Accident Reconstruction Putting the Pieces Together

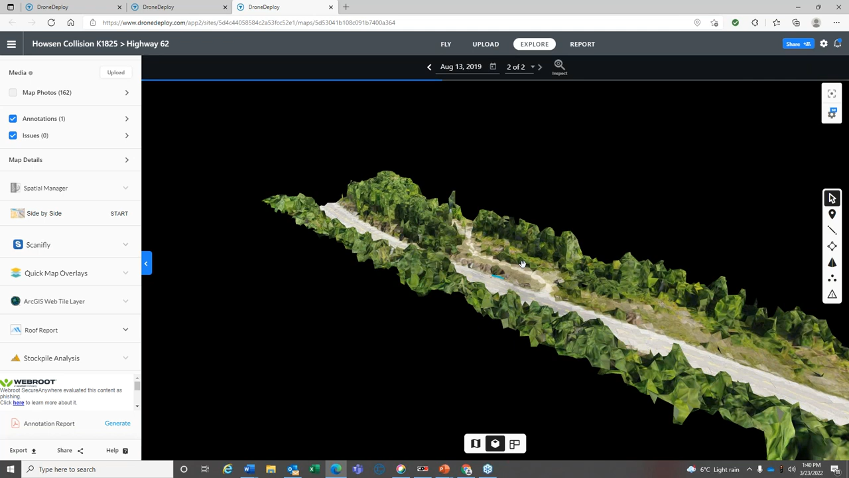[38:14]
Okay. It's taking a little long to load, but. So, I guess I got some internet here. I'm getting some error messages, but hopefully, you can see that. This takes a lot of data, obviously, but we can open this up because it's 3D and take a look,
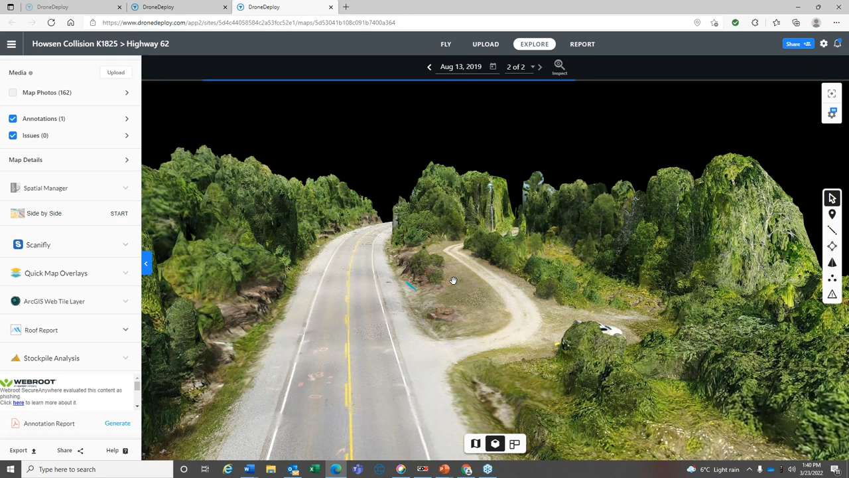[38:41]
and it gives a very good perspective for recreation of the scene for someone who hasn't been there or if things have changed in the meantime.